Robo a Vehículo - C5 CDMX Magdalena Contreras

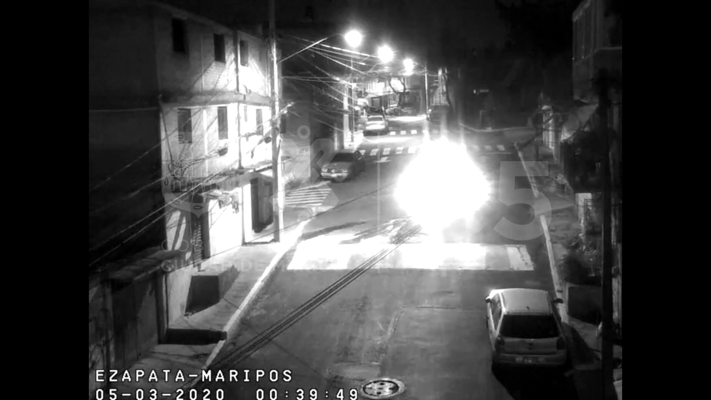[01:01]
Enseguida, arriban las unidades policiales y comienzan la persecución. Los oficiales los interceptan y logran llevar a cabo su aprehensión.